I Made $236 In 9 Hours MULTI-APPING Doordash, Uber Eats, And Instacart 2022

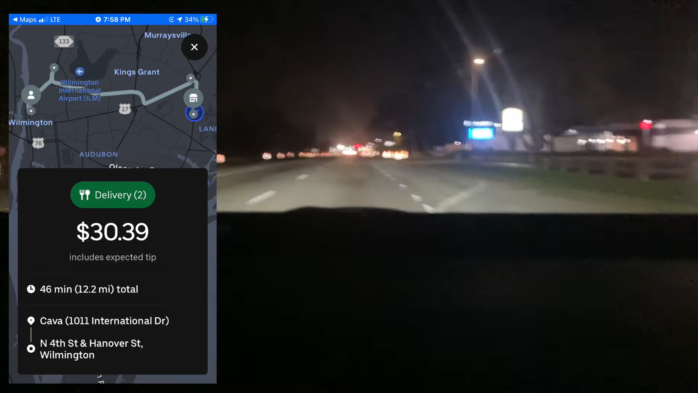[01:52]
another uber eats order that was big it's $30 for 12.2 miles which is around $2.80 per mile but we got it done in 37 minutes it's like a $50 per hour pace getting some good orders and good tips here this is in a rush